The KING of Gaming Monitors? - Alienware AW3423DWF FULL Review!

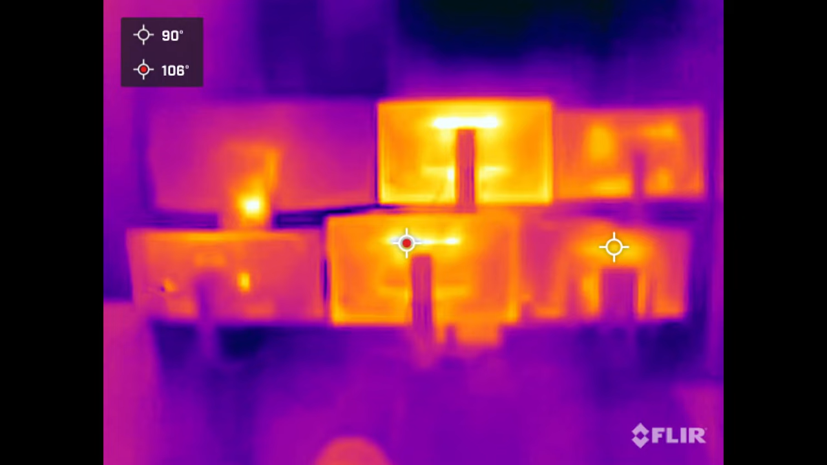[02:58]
And you can see here in my thermal imaging time-lapse how well it does at getting rid of excess heat.
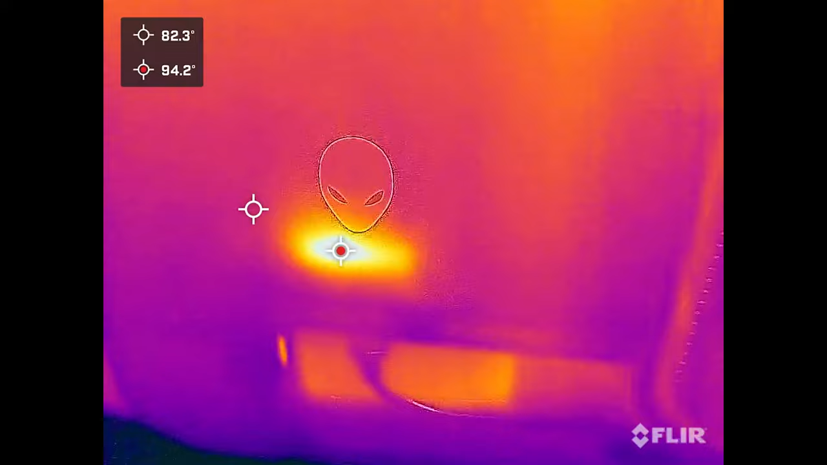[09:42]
And up close you can see that the heat it generates does get released out the vents from this monitor pretty efficiently without that extra fan. So if it were up to me, I'd go with this version over the previous DW model.